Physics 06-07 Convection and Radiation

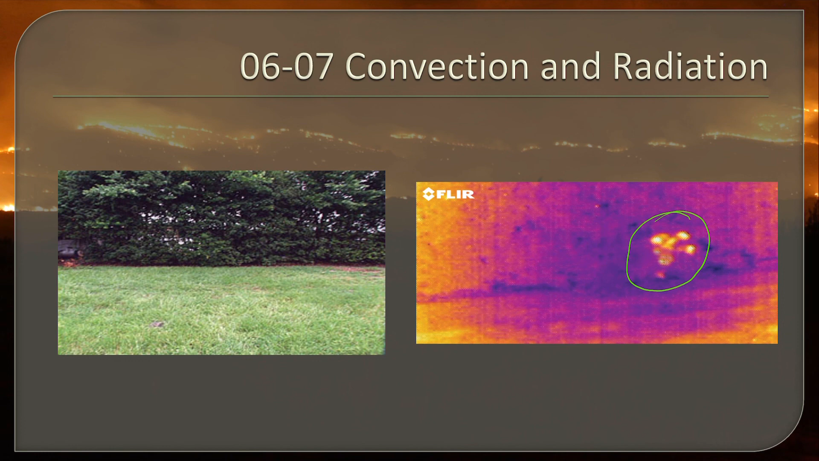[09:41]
They look at the different, yeah, they're looking at infrared and warm bodies produce more infrared. And so you can see it there in the picture.